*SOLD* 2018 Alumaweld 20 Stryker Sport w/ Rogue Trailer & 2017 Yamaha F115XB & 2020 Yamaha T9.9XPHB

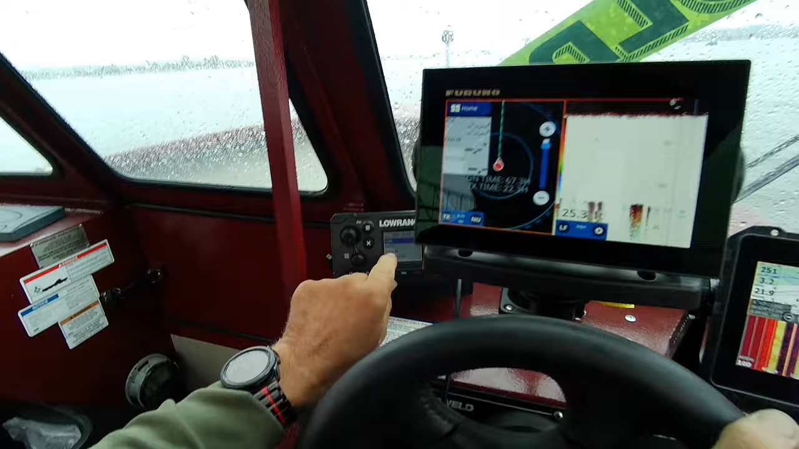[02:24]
And then it says scan. Then you push this. And then you push that for all and it will scan. So now what he may want to do on here, we got it on a little filter.
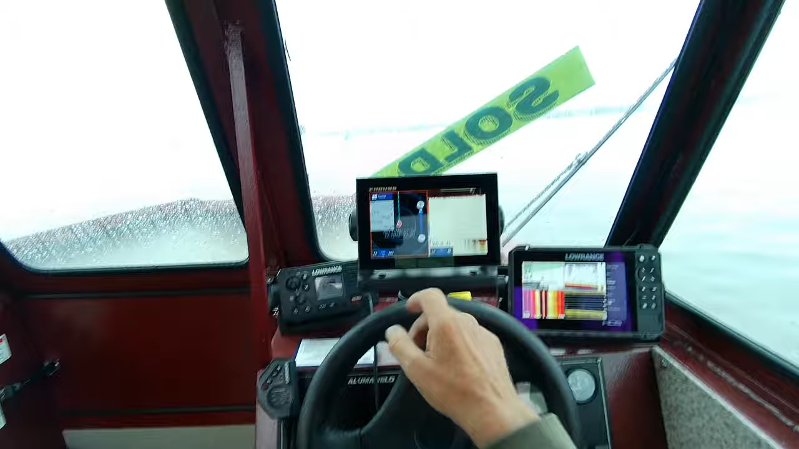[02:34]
This is working. We may want to lower those transducers down just a tad. This is working pretty good.
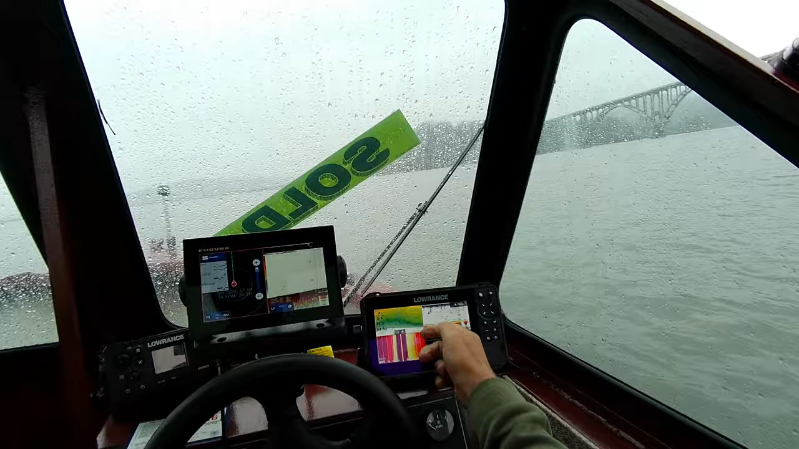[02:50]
I put in some mathematics with colored spot depths on it. And we're in like 21 feet of water down view. Side view and my charts. And I put a couple other combos in there for you. So you just hit the power button there. And here's all your info. Like if you want to find tides, you can go to info. There's your tides right there. There's that boat over there. This has got radar.
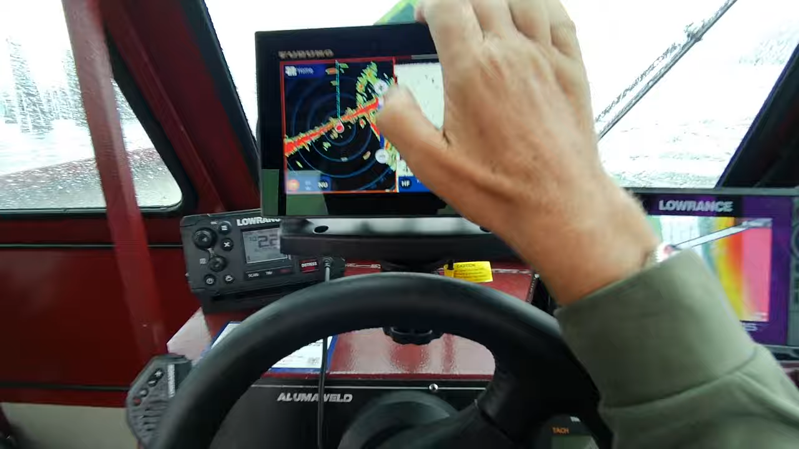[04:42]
So that's a half mile. There's a quarter mile. So I'm going to put it at one, two, five.
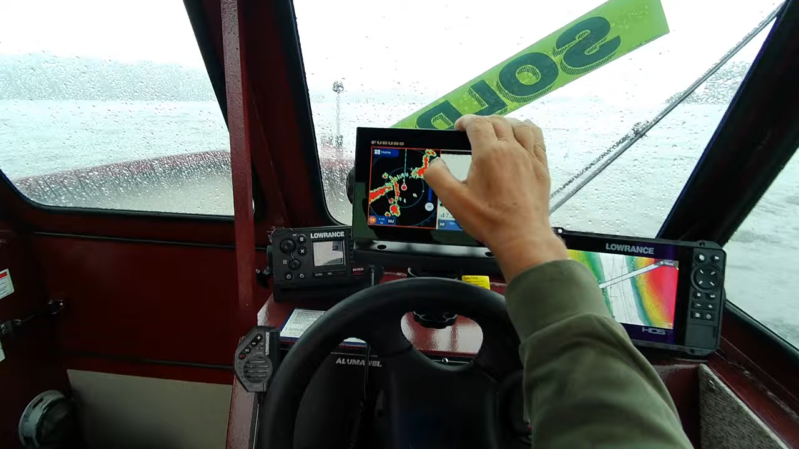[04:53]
Half mile. That sounds good. Then you go home. If I just wanted a fish finder, I can do this. And if I just want radar, that's those markers straight ahead. That's that marker over to the side. And that's that boat right behind us. Right there.
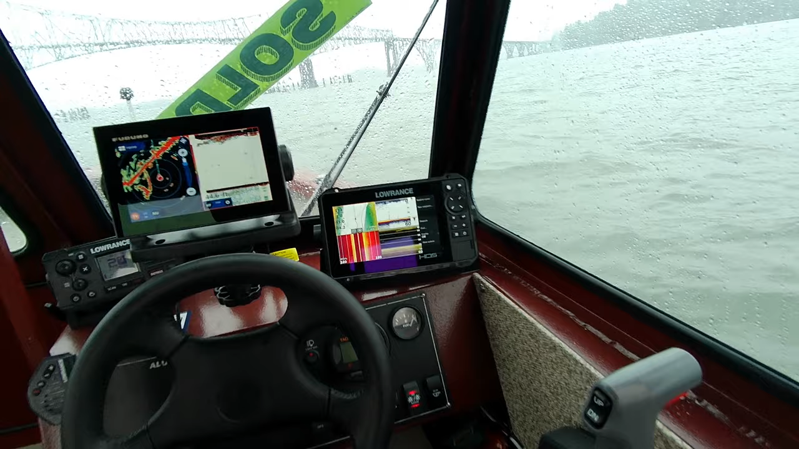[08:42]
Yeah. And that's working. There's bait up on top of that. Yep, bait right here. Okay. So that looks good. Now what we want to do is the main motor. We'll just turn this baby here. Fire it up.
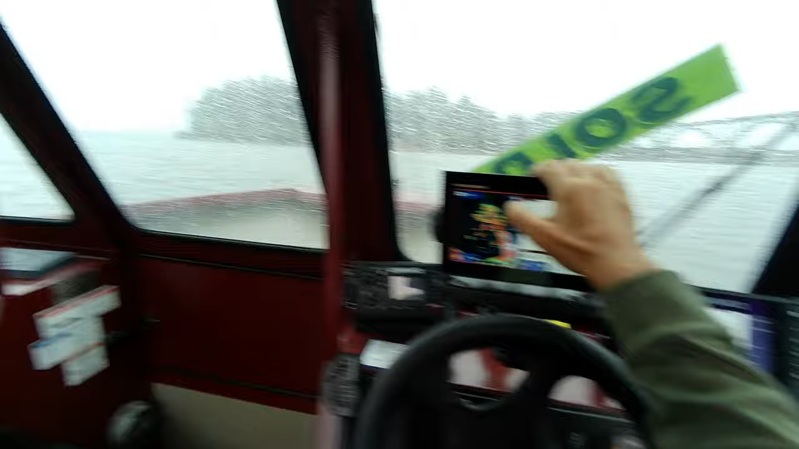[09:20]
So, there's land mass, 0.75 each ring. One mile, we'll go 0.5. That's better. Okay, so then we're going to hit it.
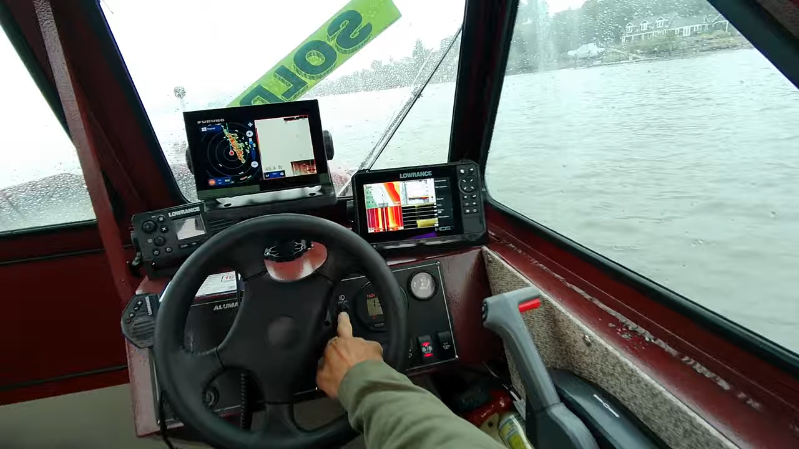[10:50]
And I'll have them do that kind of BS. Turn off that light. Okay, so then if you ain't going to use the radar, you just turn that off before you shut this unit off. See how I got that blank spot?